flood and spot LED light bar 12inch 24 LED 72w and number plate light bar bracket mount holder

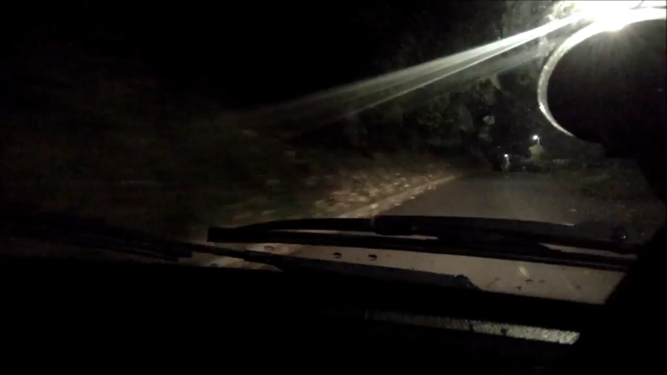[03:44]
So these are my normal headlights, normal conditions with street lights, average sort of side road, back road in the UK. Not fantastically lit up, but not totally dark. There's a moment up here where the road does go completely black. I think there's a few lights missing. There you go, complete darkness just there.
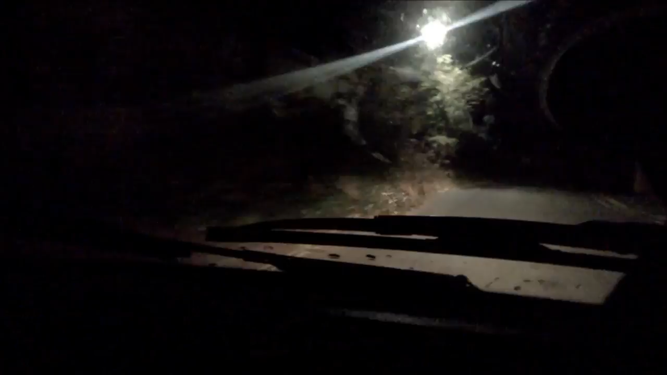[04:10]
And you're solely relying on headlights. But shortly we'll be turning left to go up a hill, and the hill's got trees both sides,
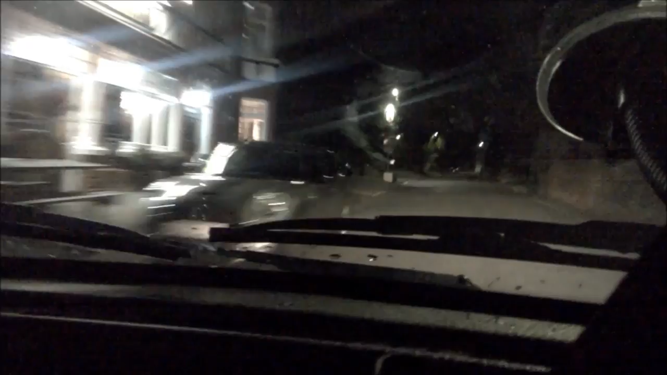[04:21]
so I'm hoping the new headlights will be a vast improvement and more visible going up this next road. Here it is. Well, let's start by brightening this car up. There we go.
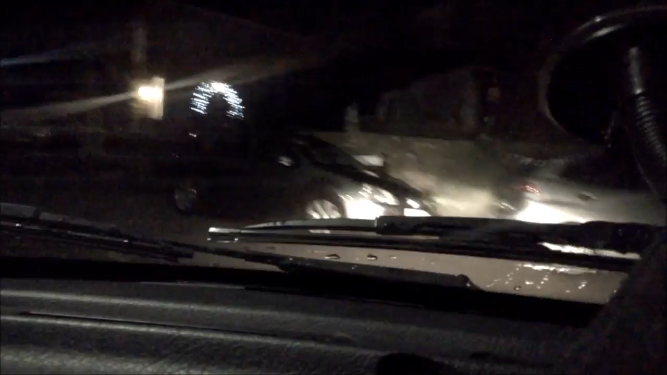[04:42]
Right, tiny little road, that's the last street light, and I've got a 15 year old car, and that's why I bought these lights, because my headlights are crap. They've got that orange yellowy glow to them.
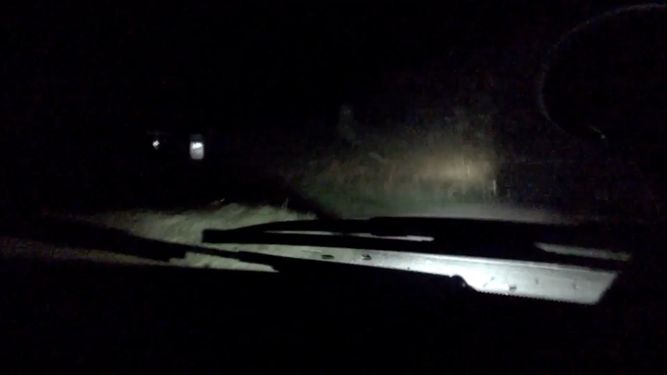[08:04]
eat my entire wheels. Okay, turn the camera off at the bottom of here and it'll be the end of the review. Some pictures at the beginning, I think. I don't know, I might add some dash cam footage. Actually, no, I won't because the dash cam's crap. That's my normal headlights. Bang, the new light bar. 72 watt, 24 LED, 12 inch long. I've got a 10 amp inline fuse on the positive and the negative feed.
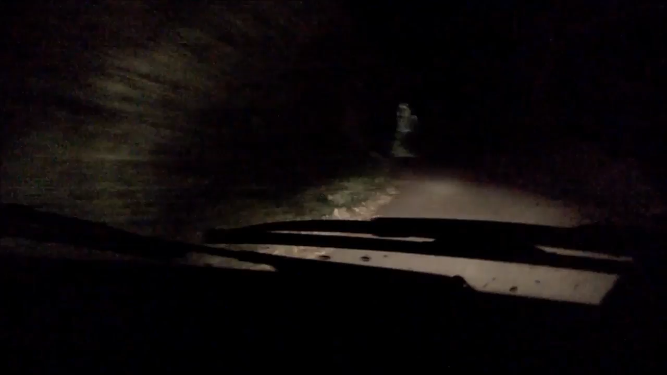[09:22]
and I'll take a car through mud, snow, flood. I generally do take my cars where I shouldn't take them. But, yeah, these lights are definitely effective. I'd love to just blind these two people, but I don't think I will.
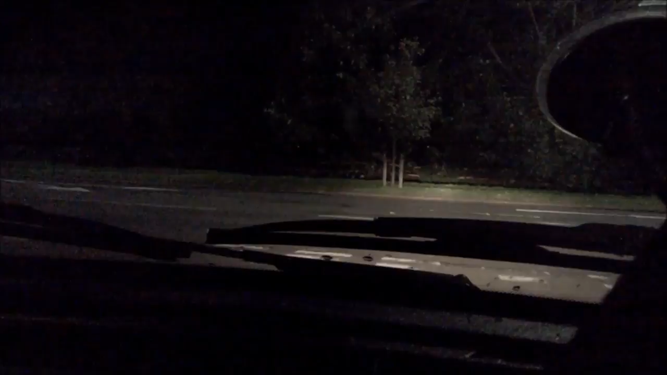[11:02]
Wait for this car to go and then we'll do it again. I'm getting to enjoy this quite a bit, really. Right, trees in front. Pow! Right, I'm gonna go home. Thanks for watching. Ta-da!